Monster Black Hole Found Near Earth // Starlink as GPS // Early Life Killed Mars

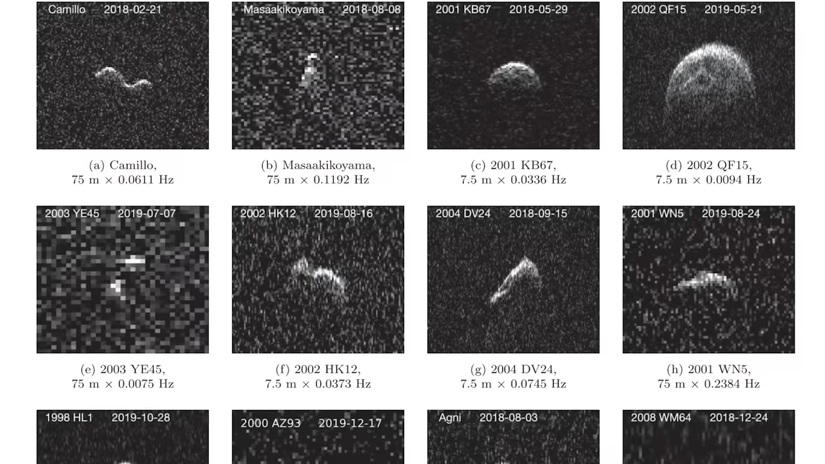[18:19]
we got this cool research of 191 separate asteroids that had been studied by Arecibo. And you can just like see the shape of these asteroids as they came unnervingly close to planet Earth.